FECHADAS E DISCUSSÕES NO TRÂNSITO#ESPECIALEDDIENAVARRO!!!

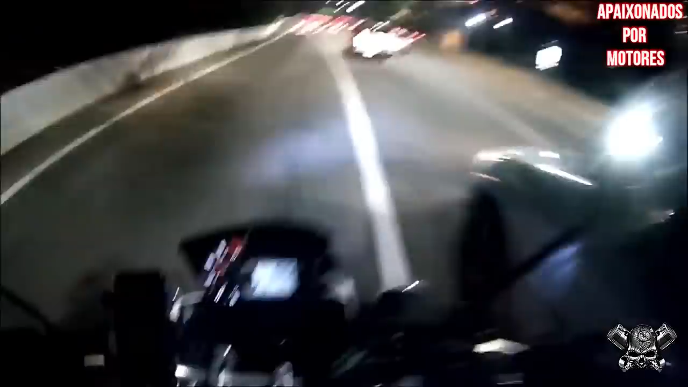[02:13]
Mano, quase bati com esse corno aí, ó. É foda, mano.
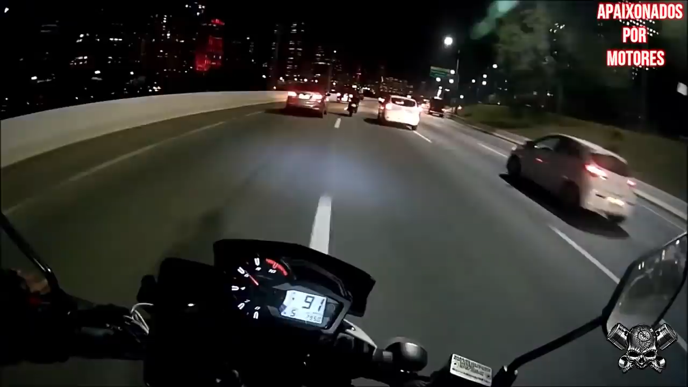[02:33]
O cara vai querer entrar na curva, não consegue tombar. Veio vendo muito pra cima, eu tive que abrir o máximo que deu, velho. Olha, todo fudido, mano. Quer fuder os outros. Caralho. Ô, você tava entrando, filho. Depois que você deu seta.
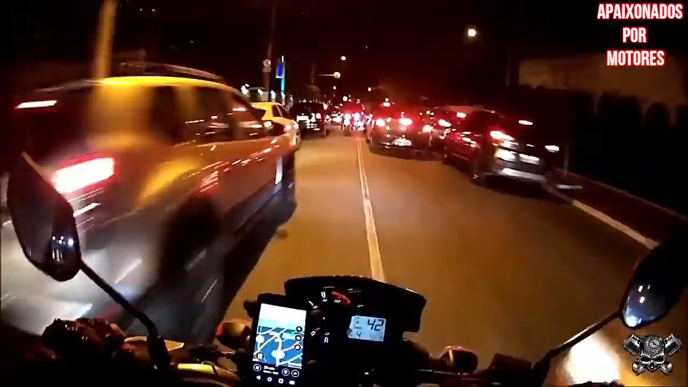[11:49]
Ô, comedor, dá seta, filha da puta! Fica comendo essa porra, vai chupar uma rola, caralho!